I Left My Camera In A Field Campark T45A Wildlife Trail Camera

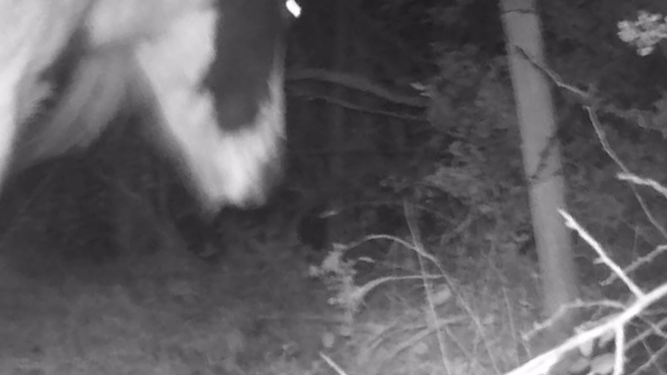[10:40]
That's all we got. That's what all the hair was all over it.
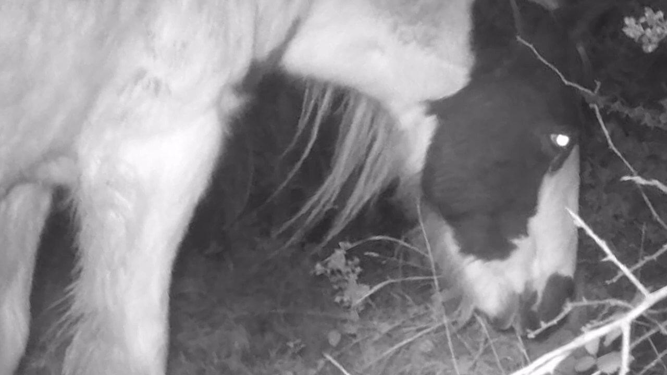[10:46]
It was a horse that made its way into the corner of the field and just stood there all night. And as you'll see on the footage,
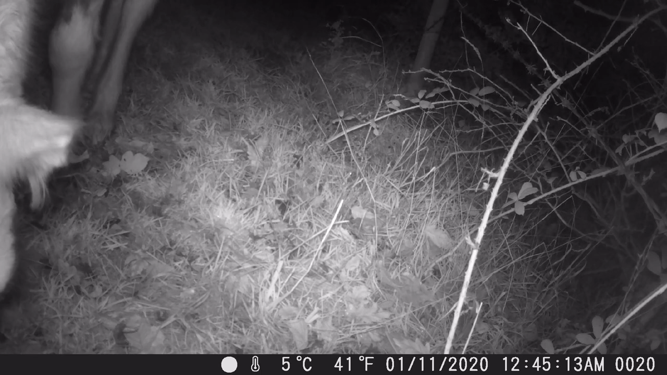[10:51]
you can see at the bottom, that's some pretty decent information from this camera. It gives you the date, the time, and it also gives you the temperature as well. The temperature that it was at the time the footage is taken. So a great little camera.